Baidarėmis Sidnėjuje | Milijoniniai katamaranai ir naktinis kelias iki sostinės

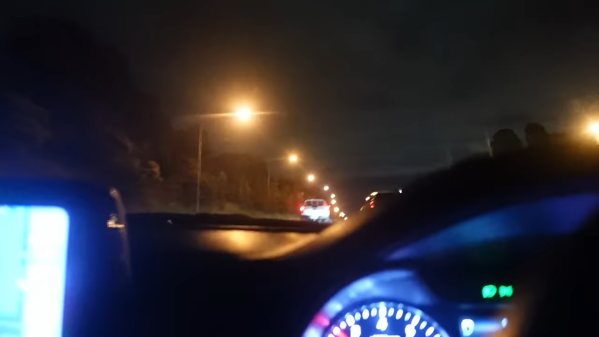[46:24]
Pravažiavau miestą, pravažiavau tunelius, paskui vėl miestą, vėl tunelius, du tiltus ir galiausiai kaip ir tokią autostradą įvažiavau. Tipinė.